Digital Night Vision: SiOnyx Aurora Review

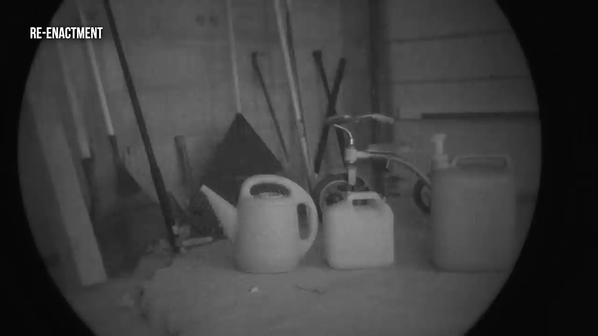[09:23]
And then I slowly uncovered a white light and an IR flashlight that were both pointing at the opposite wall.
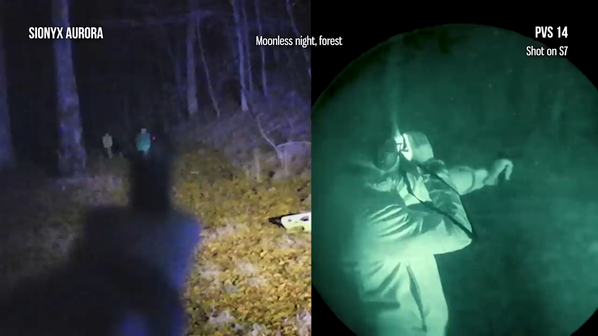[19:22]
The reason I'm shooting lefty is that I broke my right hand three weeks ago, and it's still very painful to shoot. But that's not why I'm having trouble. Oh, I cannot find the dot. Whoa, man, I need more light. Where are you? The resolution, field of view, and eye relief issues that we've talked about mean that the RMR window is very tiny,